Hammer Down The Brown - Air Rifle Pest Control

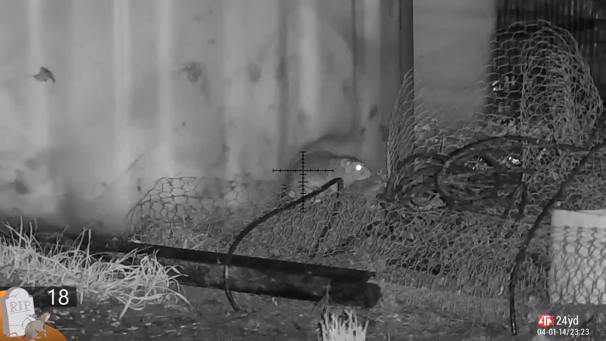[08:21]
Back outside. Just at the side of the workshop. And another one down.
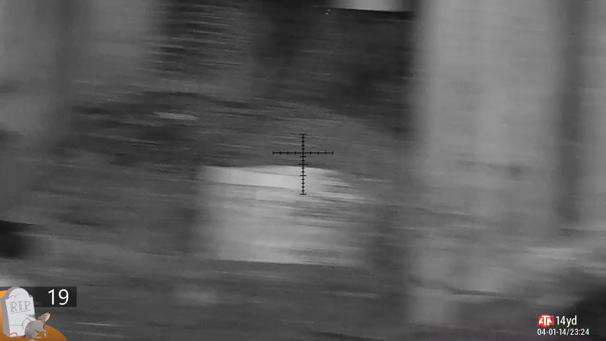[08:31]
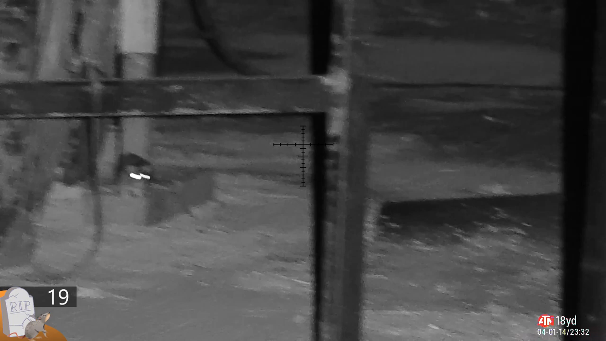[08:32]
Back out in the main yard, I spot the heat signature in the back of one of the other barns. So I lined up and took a shot.
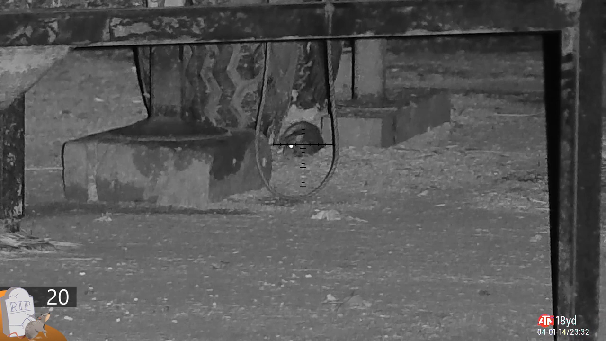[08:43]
Quite a dramatic death. Nice little roll over to one side to make a point. But he's dead. Nice clean head shot. See the tail going and the back legs kicking. Let's have another look at that. bit cheeky not to check the workshop before I go. I'm glad I did because I got one more. Smashed him in the face. He's off for a long term dirt nap.